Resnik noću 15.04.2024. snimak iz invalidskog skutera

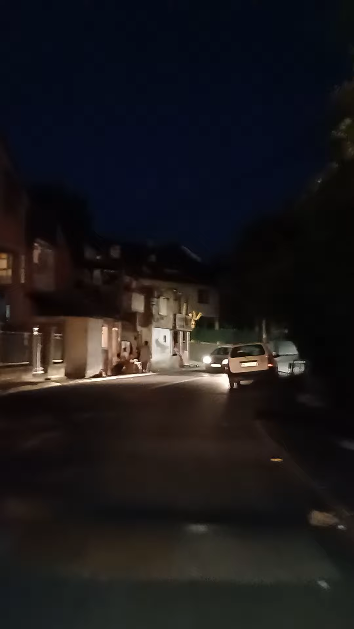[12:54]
da bi mogli da prevezemo u jednom cugu tri ili četiri osobe ukolice evo ovo je tronsko puselje
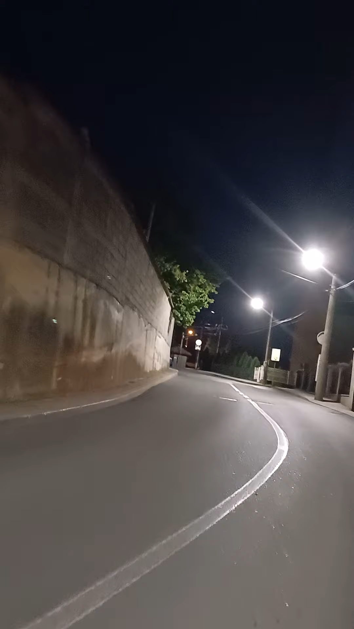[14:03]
evo vidite evo ovde ne može čovek ni peške da potloje evo vidite ne već ikako je potrebno
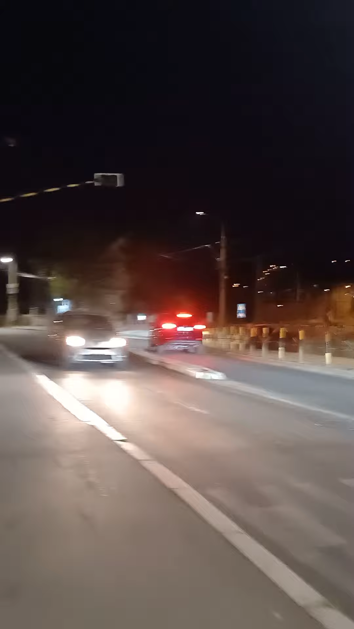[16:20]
To je osnovna spola Kostar Brašović, tu sam ja nakada radio kao profesor i bibliotekar